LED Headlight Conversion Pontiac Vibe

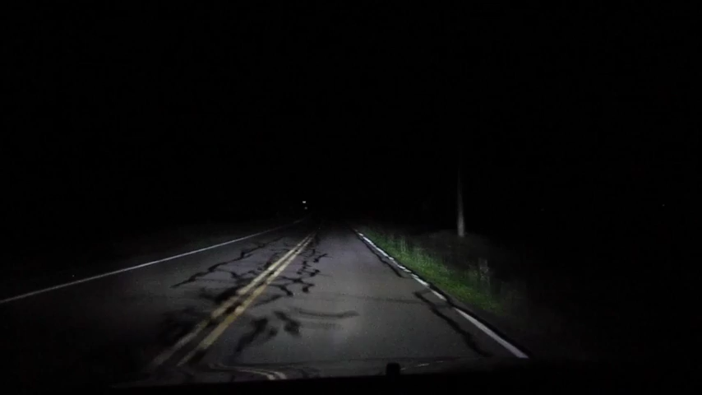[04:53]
Just kind of a quick idea of what this looks like going down the two-lane road. And there's the high beams, and we're going to go over a little hill here so you can see how the light fills in, and then back to low beams. The eye comes. We'll be right back.